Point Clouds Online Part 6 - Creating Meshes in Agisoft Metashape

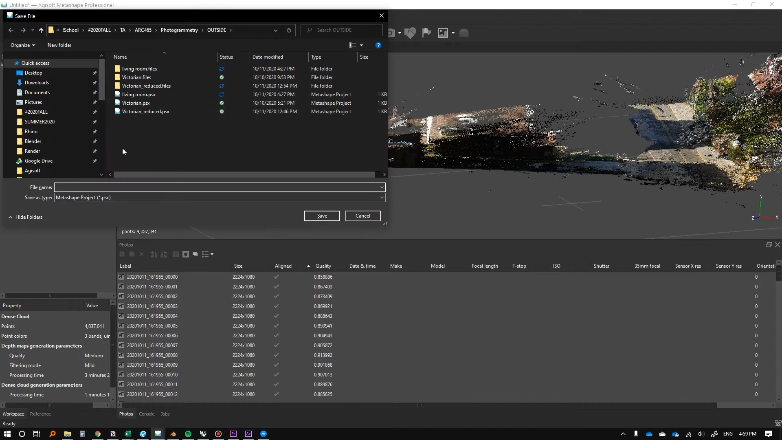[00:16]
So we can take this and we can turn it into a mesh.
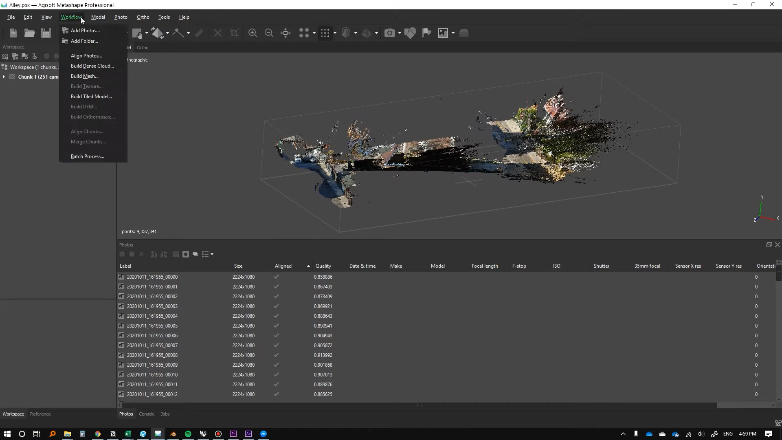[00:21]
And again, it's just we're going to go to workflow and we're going to build mesh. And now that we have this, again, you can kind of specify the source data, for instance, dense cloud, for instance, depth maps is typically what I do. But let's see. There we go. Let's see what happens here.
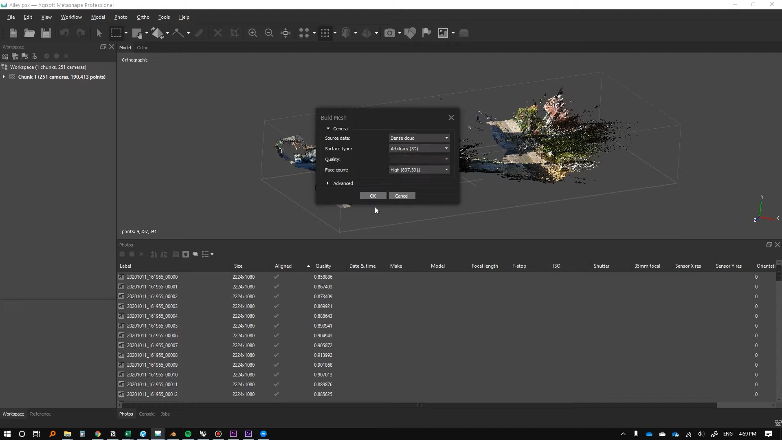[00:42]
Okay. So just to recap what I did there, because I was actually trying to figure out how to figure something out.
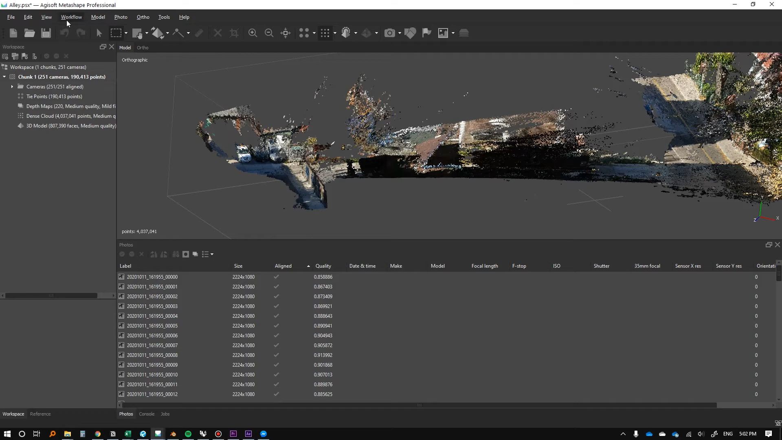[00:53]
When I went to go build the mesh, there was the source data is either the depth map or the dense cloud. And because I just made some changes with the dense cloud, I thought it'd be valuable to create the mesh using the dense cloud as opposed to just the default, which is the depth map. This is something that you should probably just play with and figure out.
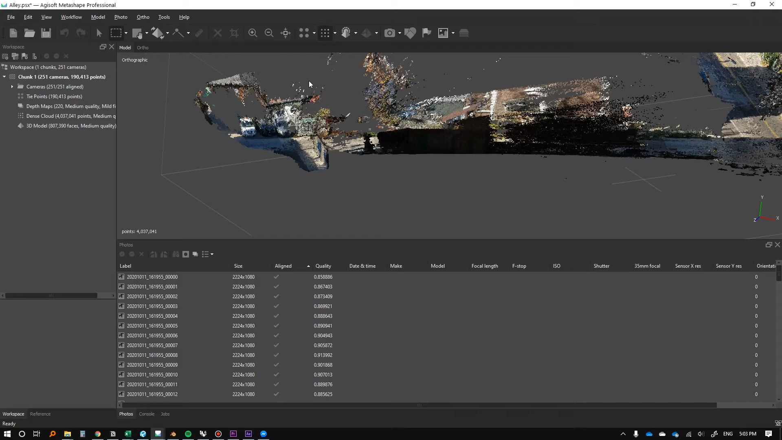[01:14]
But I think, I mean, a good rule of thumb is if you've been deleting things out of your point cloud and that's what you want your mesh to look like, then that's probably how you should approach it.
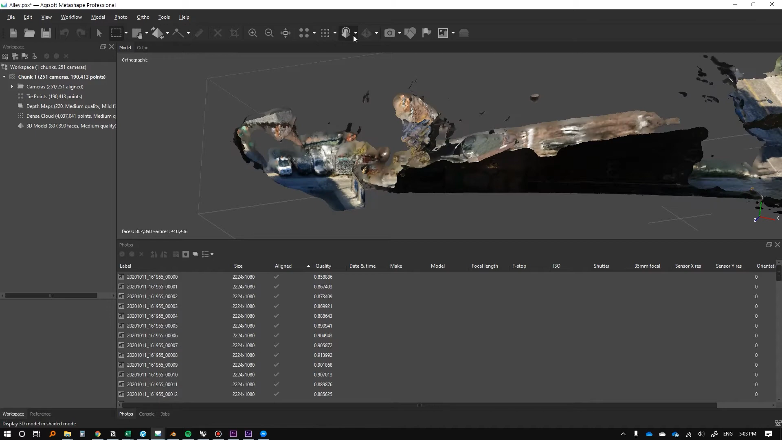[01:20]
But anyway, here's the mesh now.
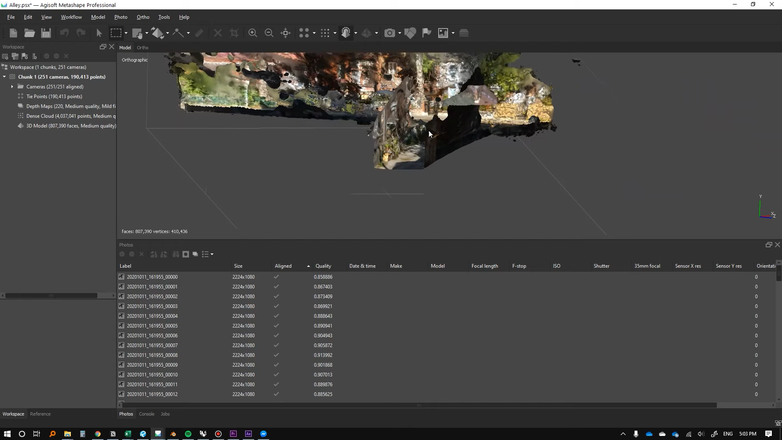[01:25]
And again, this is kind of like,
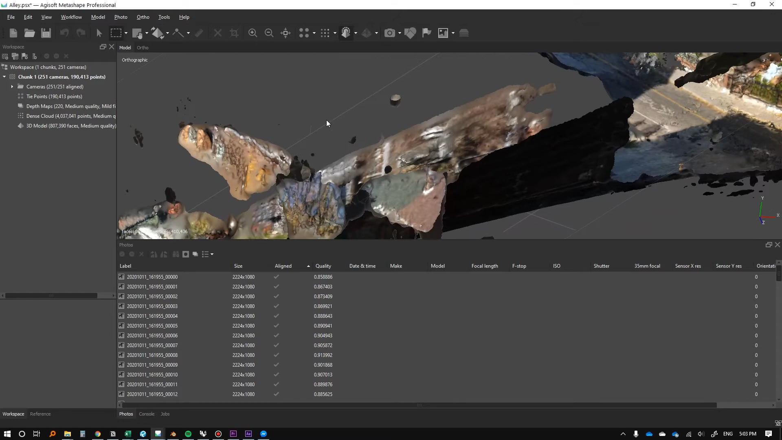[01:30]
this is like the intermediary step because we're actually going to then build textures over top of this. I'm just going to right click this and click center view.
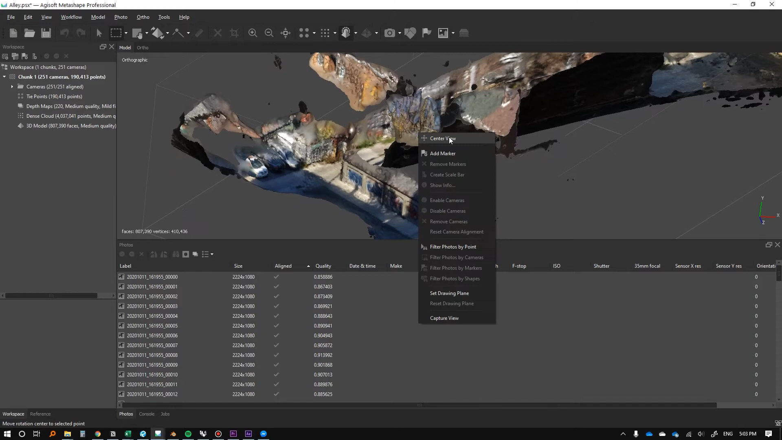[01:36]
So it stops like, just so it, just so it orients around it a bit better.
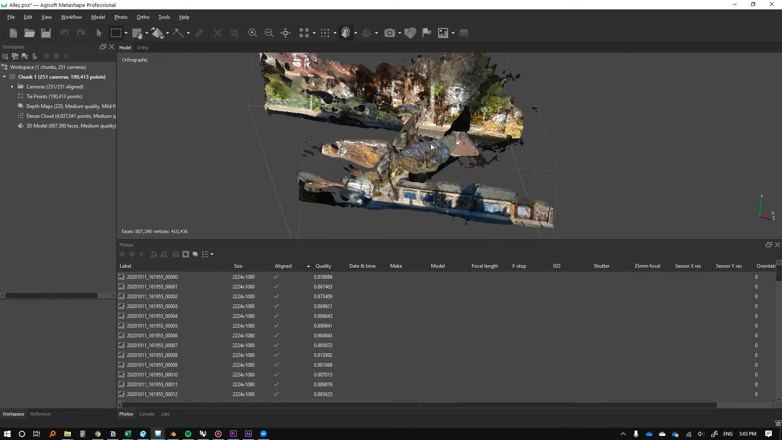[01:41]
So that was the, that's the intermediary step. And again, the next step to this is to build the texture. So we're going to go back to workflow and then we can go to build texture. I really haven't played with any of this. This is all pretty good. Any of that is fine as well.
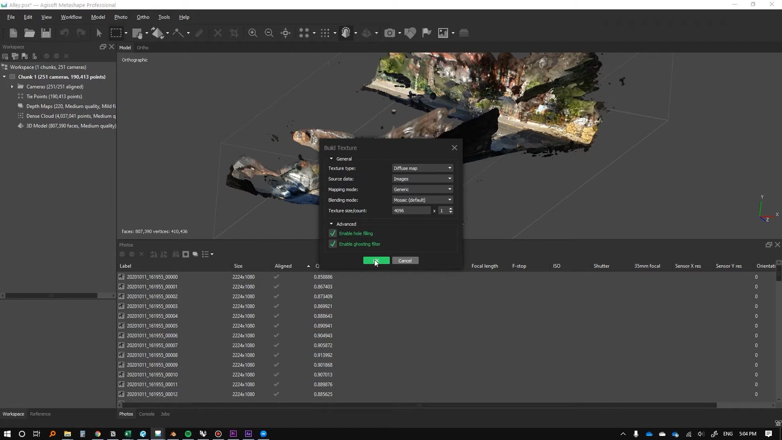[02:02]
We can press okay. And we'll just sit tight again. And this is part of the process is just like waiting for these things to compute. And again, it's very contingent on your processing power of your computer. Um, you can enable your GPU in the settings, um, or make sure your GPU is enabled in the settings. I should have mentioned that earlier. Um, cause I don't think, I'm not sure if it is by default, but you know, using your GPU, if you have a powerful one will rapidly expedite this process.
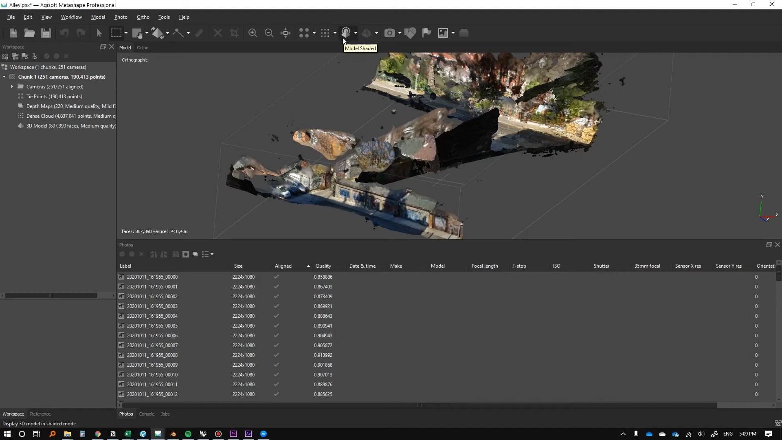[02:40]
Okay. So the texture generation just finished and we're going to go over to here again, uh, the model shaded view. Again, this is just how you alternate between different, uh, point clouds.
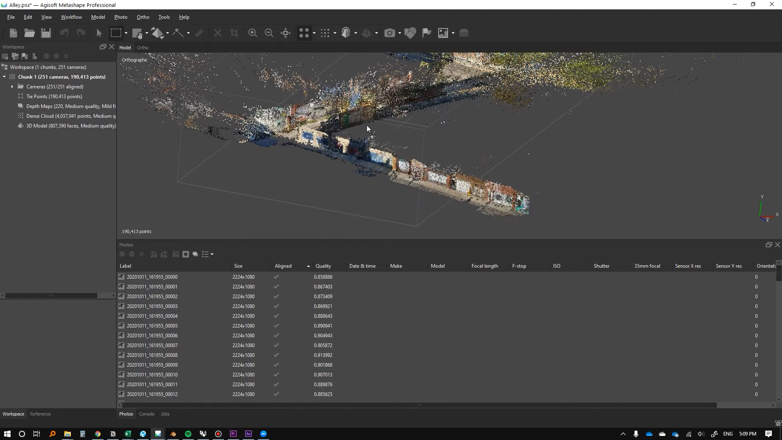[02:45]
So here's your light point cloud, your dense point cloud. There's your regular shaded view.
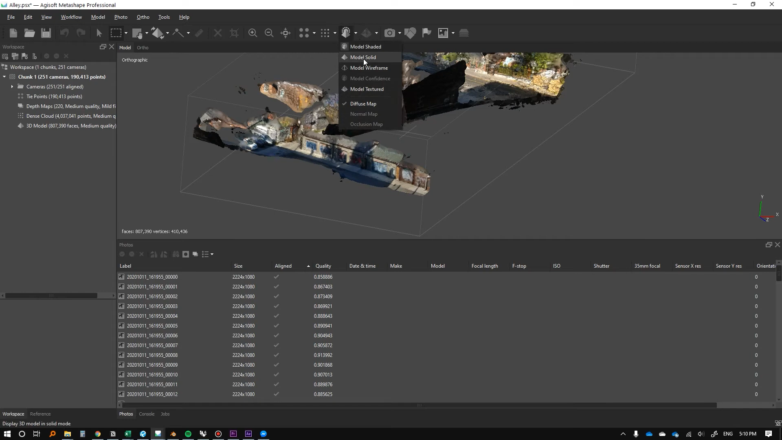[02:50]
You can also just do model, model solid view to get an idea of what's going on,
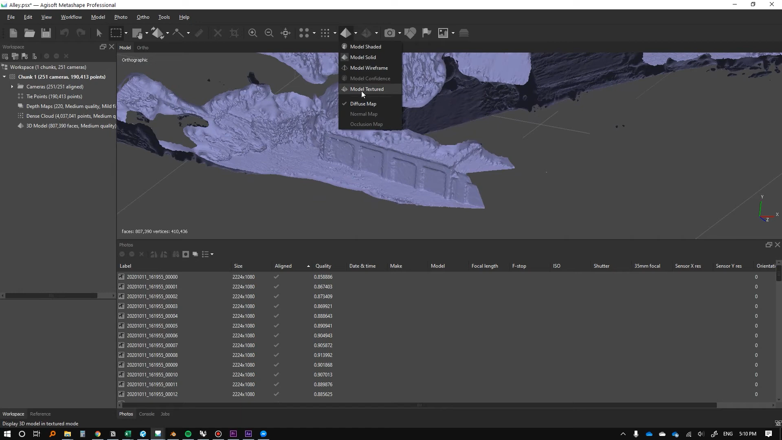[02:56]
but we're now going to look at model textured view and see what it looks like.
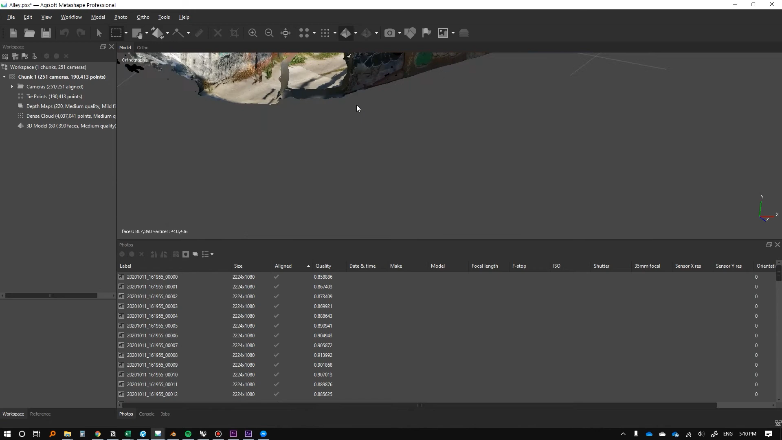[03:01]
And so you can see now it's kind of taken the images from her photogrammetry and actually overlaid them.
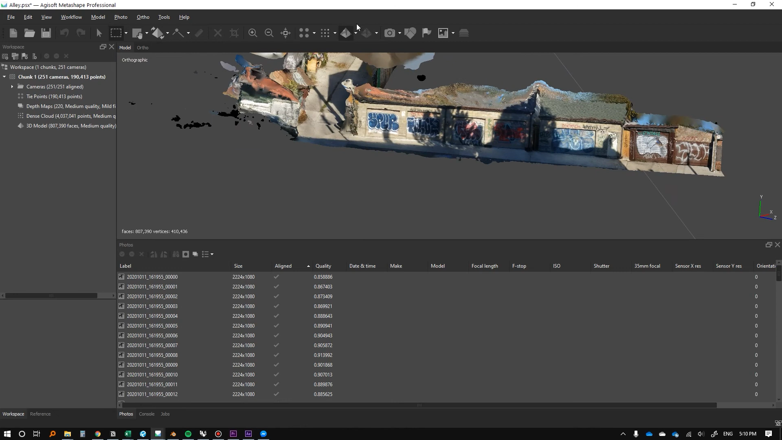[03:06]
So we're getting much crisper imagery in our texture just to compare between the two.
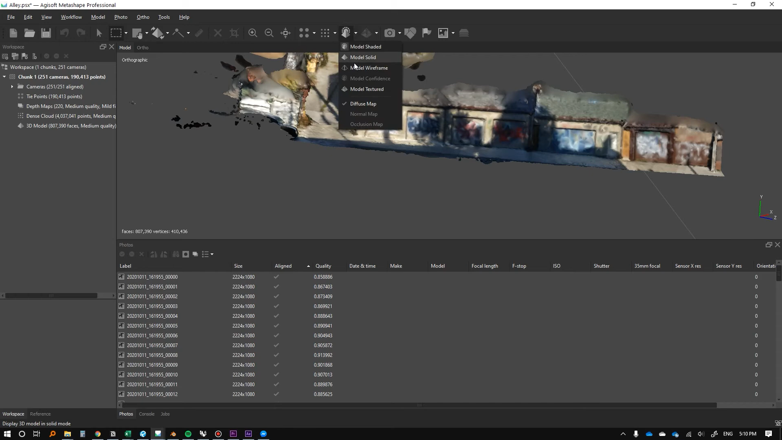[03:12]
Pretty good. Right? So those are the sort of file formats that, um, you know, that we might have an interest in, in this class, um, or just for this exercise, there's tons more that you can do for satellites, satellite imagery and stuff like that, or drone photography. But I frankly haven't had the time to, um, get too familiar with that. But anyway, so again, we've just gone through different, the light point cloud, the dense point cloud,
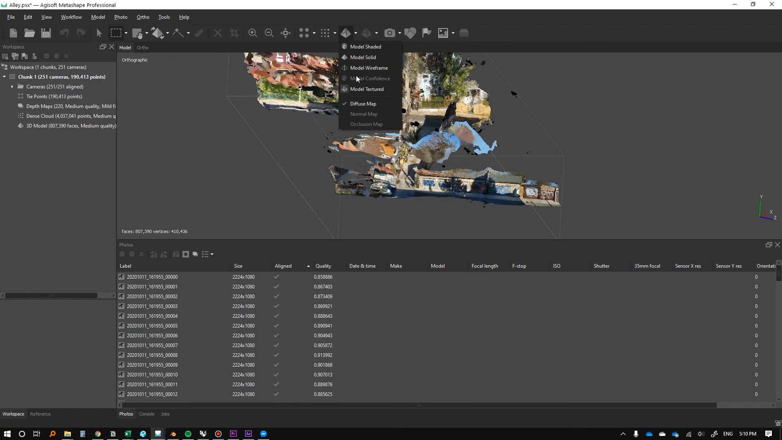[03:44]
um, and different forms of, of mesh. And we can even look at the wireframe and now we can start to see, um, the next step, cause we'll start to see that this is actually a pretty dense mesh and we're going to have to,